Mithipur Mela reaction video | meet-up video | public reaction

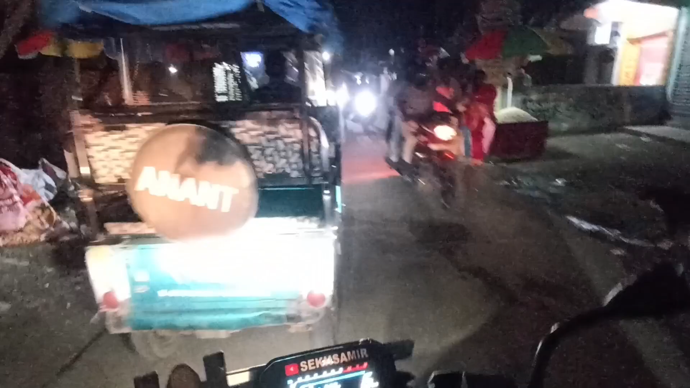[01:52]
तो आज देखो गाइस, फाइनली वीडियो वाला करने के लिए निकल गया हूँ। तो देखो गाइस क्या ही रिएक्शन मिलेगा, बहुत ही रिएक्शन मिलेगा भाई।
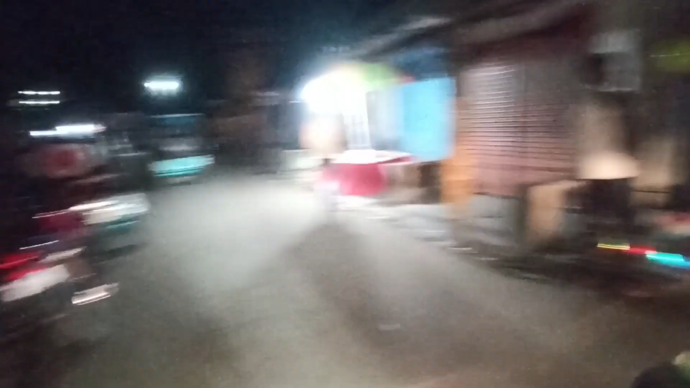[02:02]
तो चलो आप लोगों को दिखाएंगे कैसा वीडियो रहेगा नहीं रहेगा। तो चलो
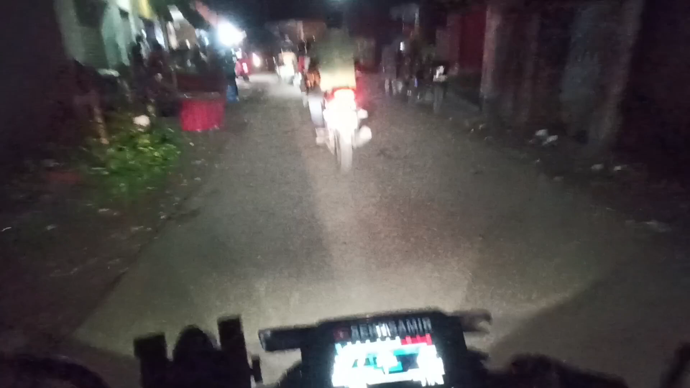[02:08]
और देखो गाइस कितना भीड़ है और आज है।
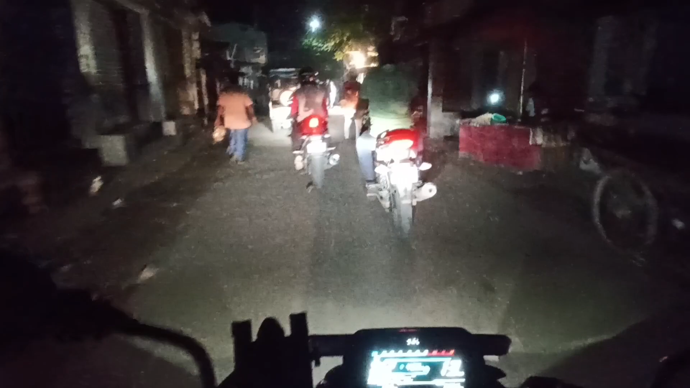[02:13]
तो चलो दिखाई देते हैं मेला कैसा है नहीं है। तो आप लोगों को रिएक्शन भी मिलेगा, आप लोग पूरा वीडियो में एंड तक रहना और फुल मज़ा लेना भाई, क्या ही बोलूँ।
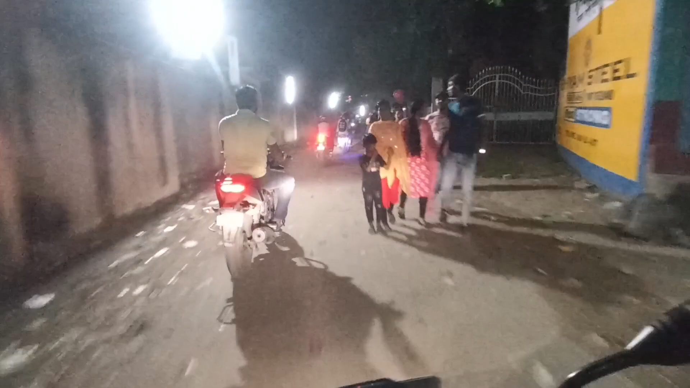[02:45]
तो क्या ही बोलूँ भाई, बहुत रिएक्शन मिलेगा। तो नाइट में ब्लॉग शूट कर रहा हूँ तो इसलिए थोड़ा बहुत छवि का दिक्कत होगा, ज़्यादा क्वालिटी अच्छा नहीं होगा, क्या ही बोलूँ भाई।
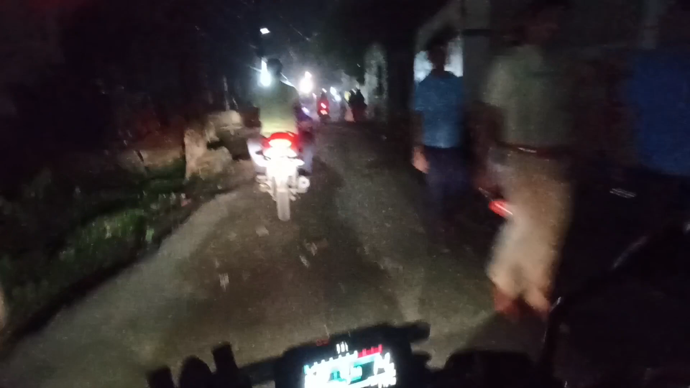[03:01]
तो बहुत पुलिस गार्ड यहाँ पर था,
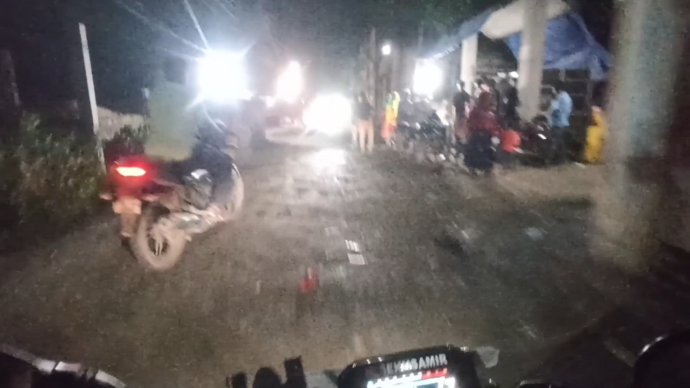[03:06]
तो हम लोग पहले आए थे डॉल वगैरह लेके, डॉल लेके अब फिर बैग जा रहा है,
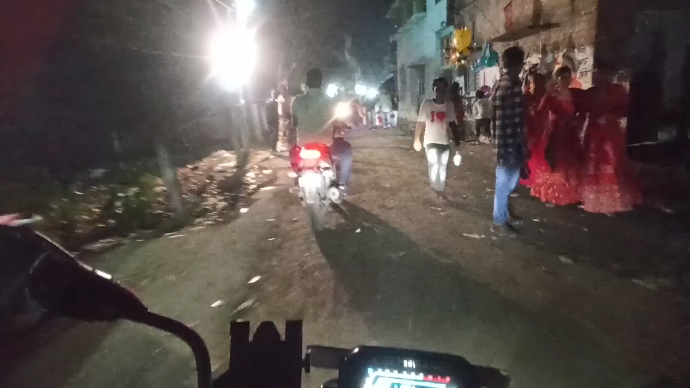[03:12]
बैग आके बाइक वगैरह लेके आ रहा हूँ। तो चलो दिखाई देते हैं कैसा रिएक्शन मिलता है आप लोगों को, चलो दिखाई देते हैं। तो ये देखो हम
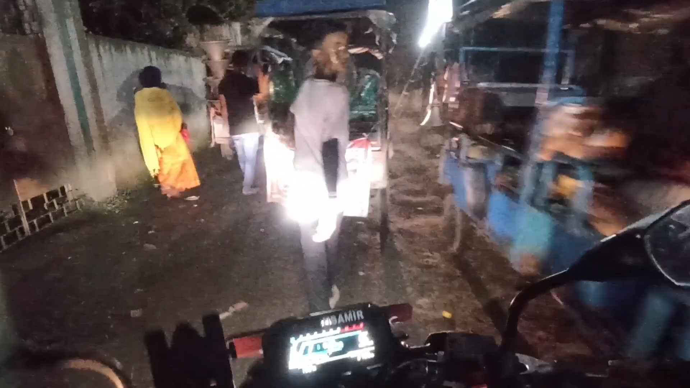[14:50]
देखो गाइस बहुत जाम है यहाँ पर,
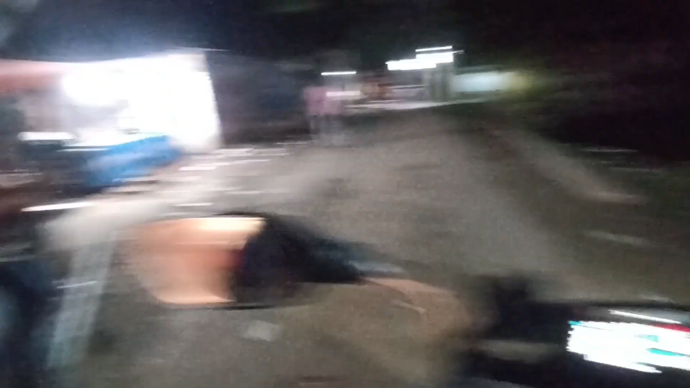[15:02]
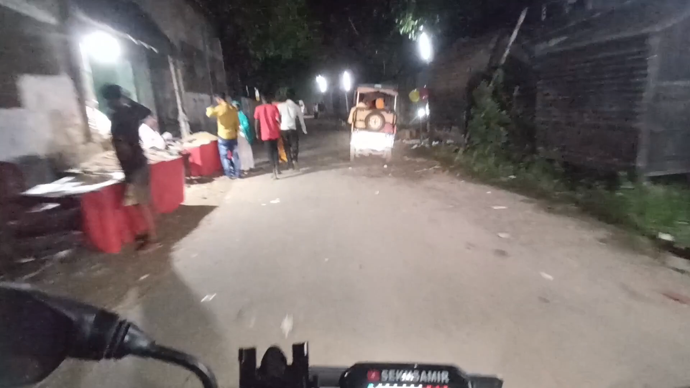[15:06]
अभी ज़्यादा लोग नहीं है भाई, इसलिए बहुत दिक्कत हो रहा है,
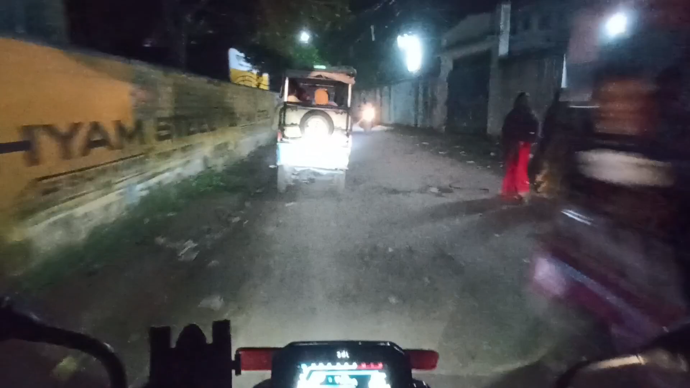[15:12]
आप लोगों को दिखा नहीं पा रहा पाया, ज़्यादा लोग होता तो बहुत मज़ा आता।